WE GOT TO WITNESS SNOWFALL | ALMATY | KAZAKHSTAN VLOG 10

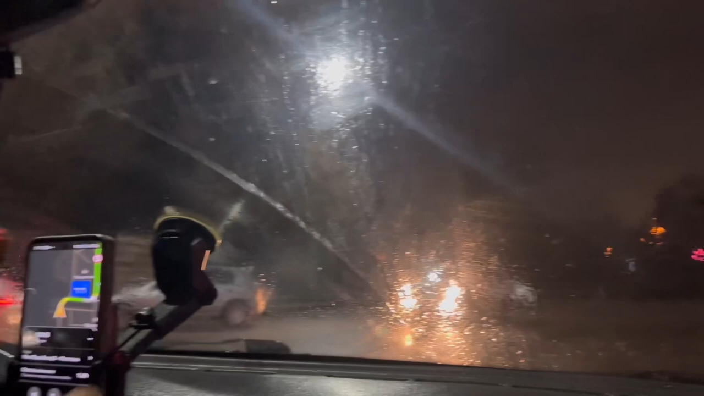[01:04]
और अंकल का जो वाइपर है ना, वो बस अपने उस पर लगा रखा है, एक ही है भाई, वो ही चलता है. ये देखो.
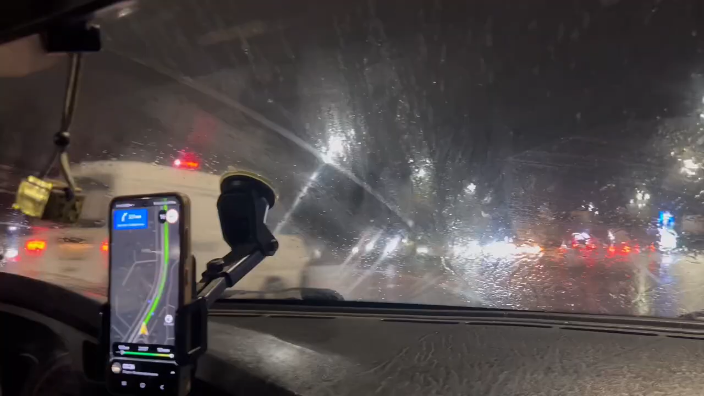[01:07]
मैं तब से यही सोच रही थी भाई इनको दिख कैसे रहा है यार. ये देखो, उस साइड का चलता है, बस इस साइड का चलता ही नहीं है.